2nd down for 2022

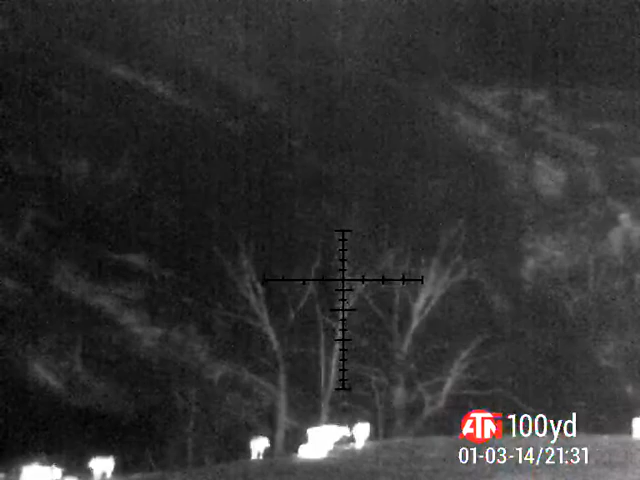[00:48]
See him? Directly above the cows right now, in the tree line.
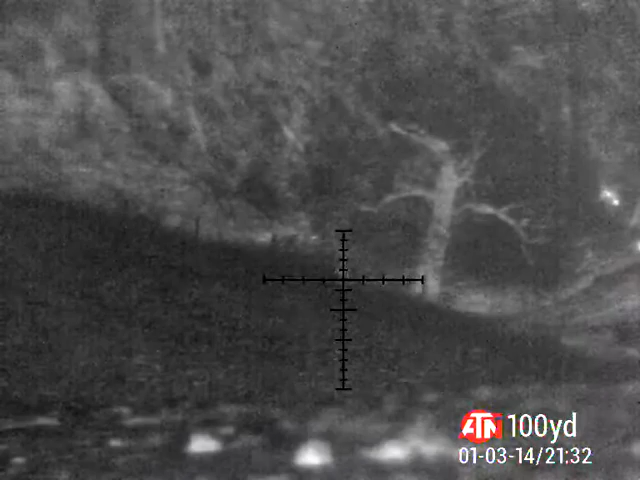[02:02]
There he is. Dead tree. He's going to come right up the gut.
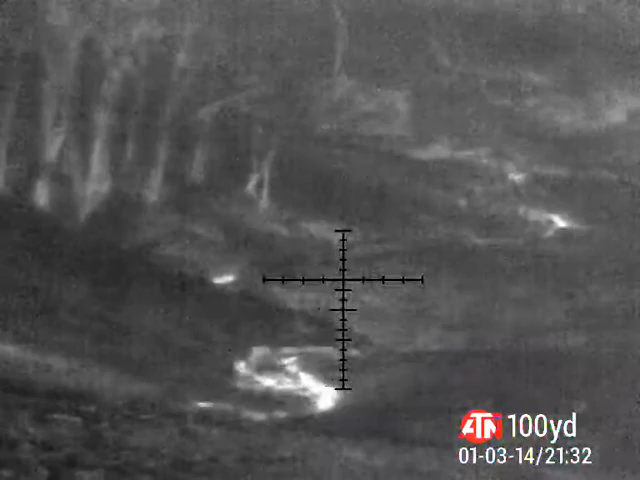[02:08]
Hey, he's going to come right up here.
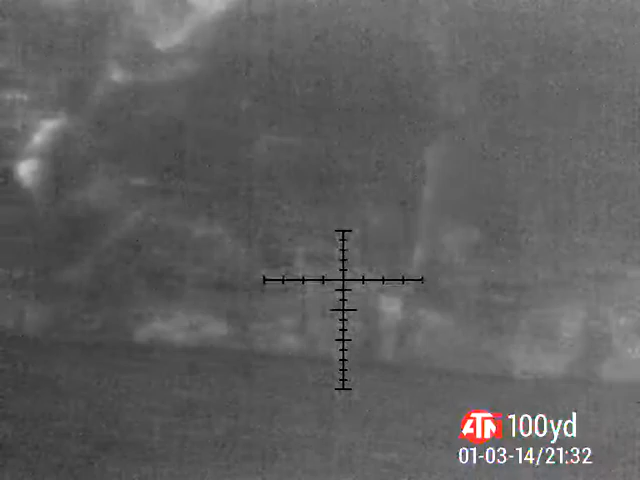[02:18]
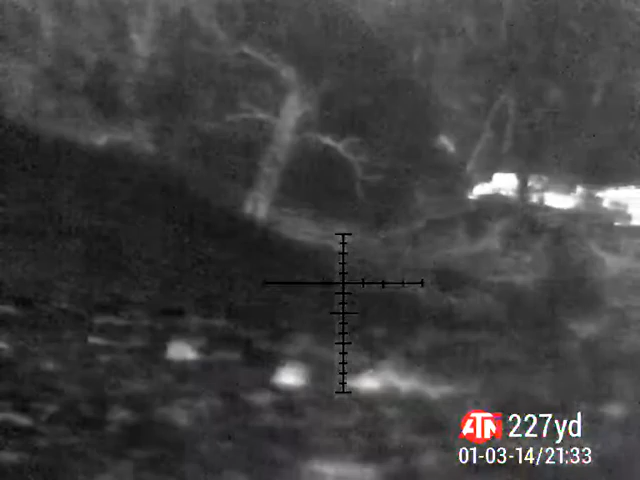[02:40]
He's going to come right up here. He's going to come right up here. Okay.
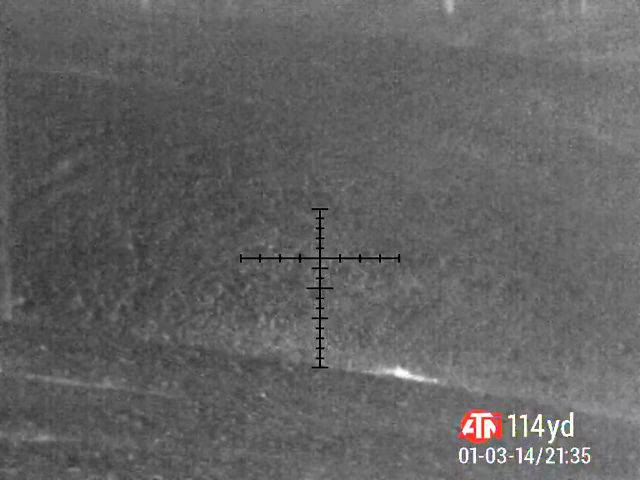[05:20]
I've got another one coming, another one coming. Out the road, out the road. Wait, wait, wait, same place he came from. It's right by that dead tree, right in the road.
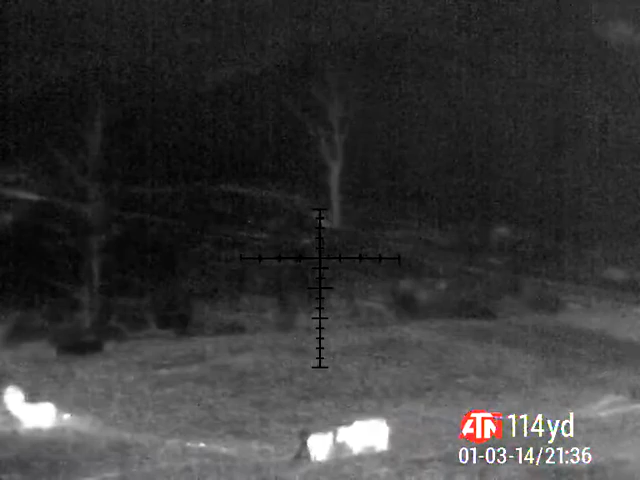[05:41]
Straight above the cows. See it coming? No, no, ow, ow, that way.
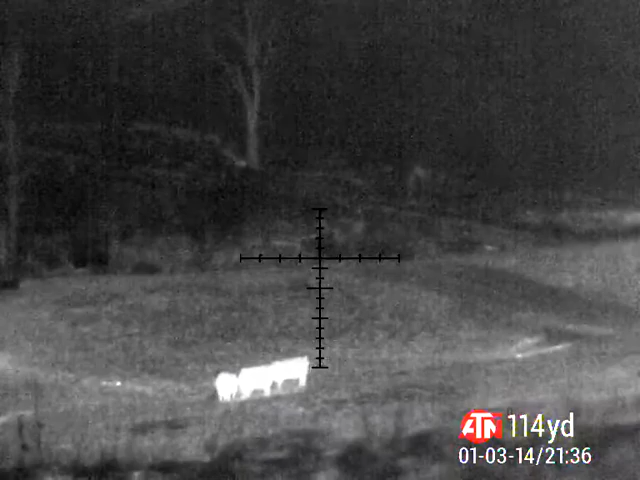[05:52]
You see it?
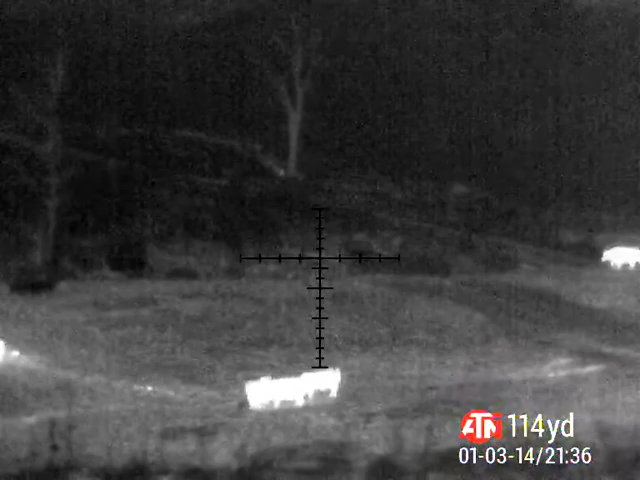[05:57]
It's going to come the same exact way he did.
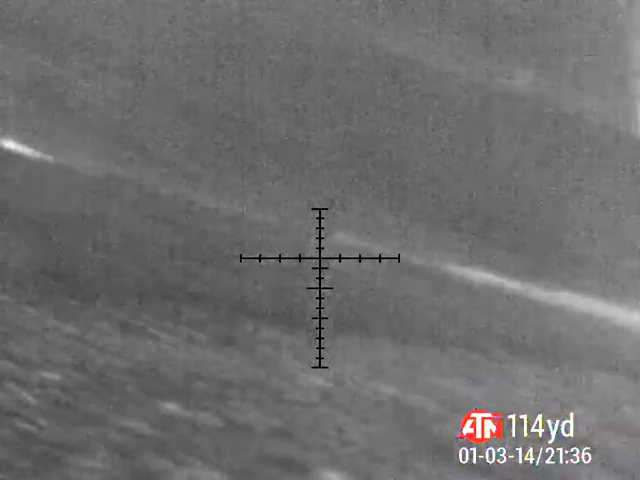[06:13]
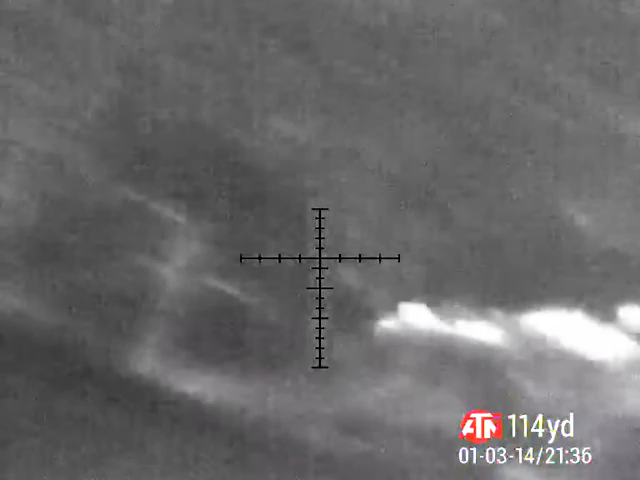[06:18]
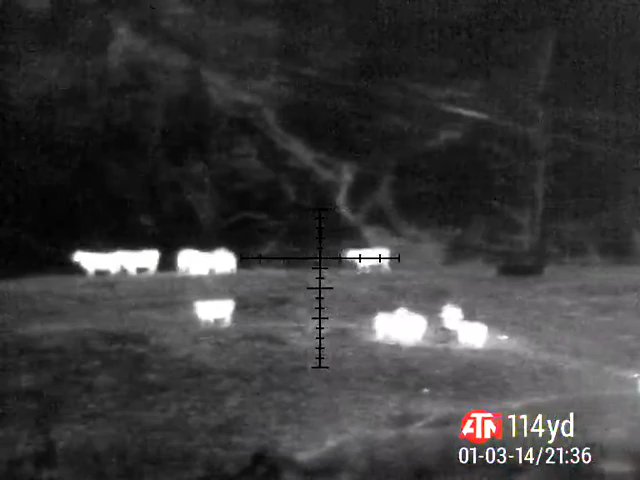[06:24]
It's going to come the same way.
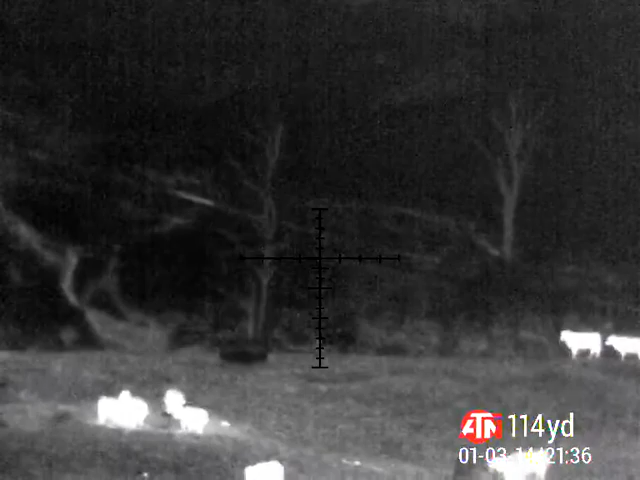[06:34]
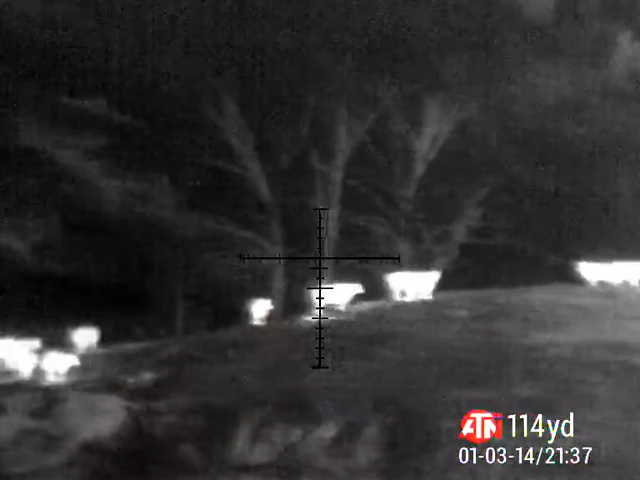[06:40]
Just keep watching.
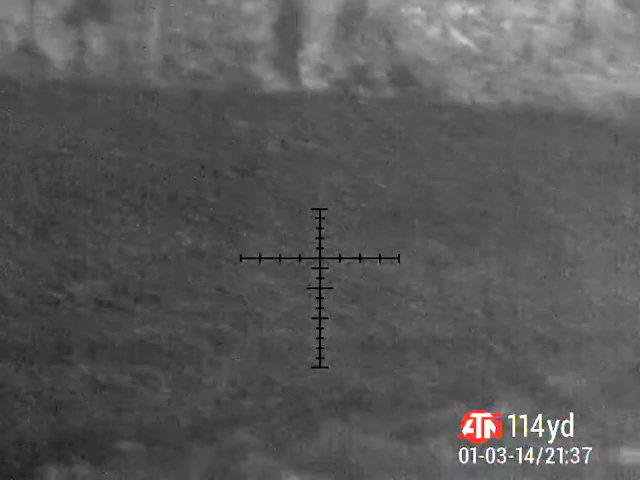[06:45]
Watch that dead tree down there, because that's where he crossed through.
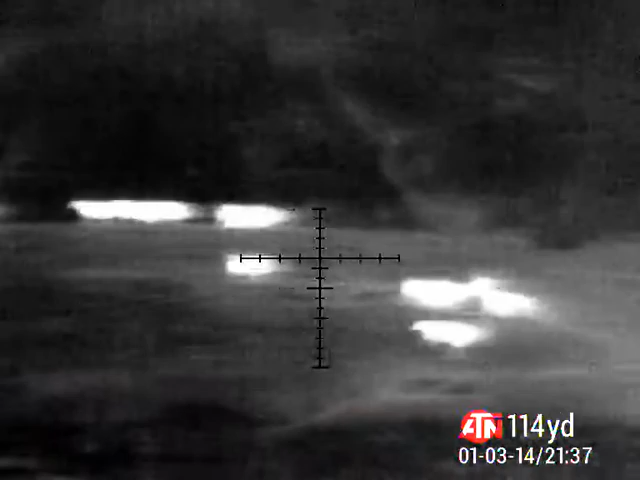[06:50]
That dead tree right down there. And the low gap. Nope, nope. I think it's straight out from us. Straight out.
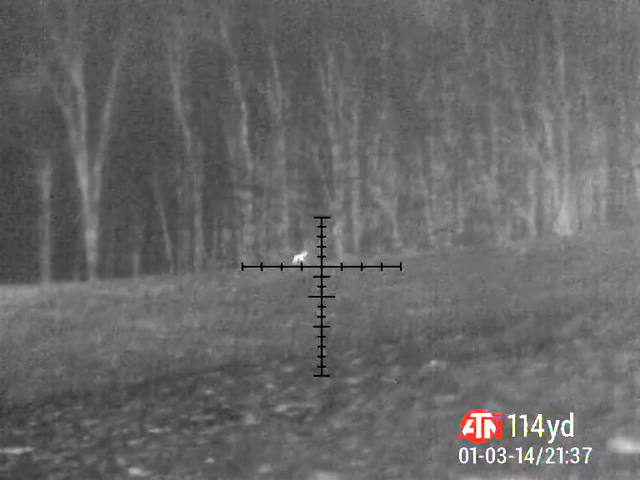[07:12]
Straight out the fence. Yep. Yep. See it. 400 yards.